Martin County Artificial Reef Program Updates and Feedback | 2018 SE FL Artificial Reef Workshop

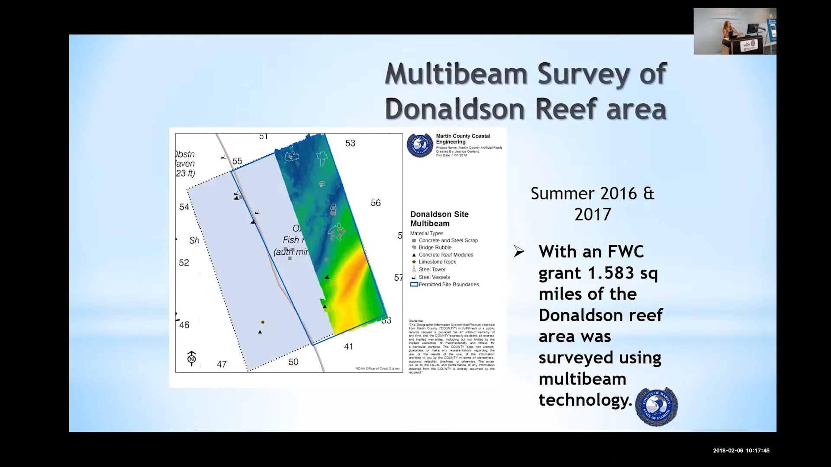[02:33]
It was pretty impressive how much is actually showing up on these surveys and identifying that there's still materials there from decades past. This is obviously, I think you guys can pretty much tell that's concrete poles and
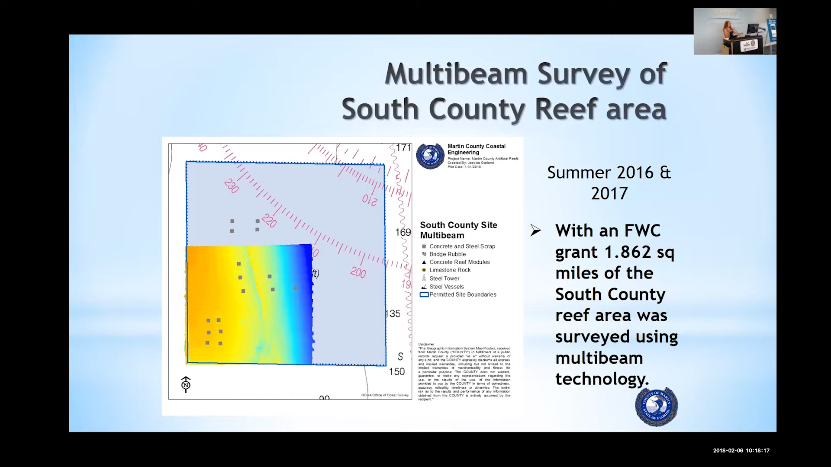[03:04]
You can kind of tell by the activity what we've had there. Site number 11, much deeper site.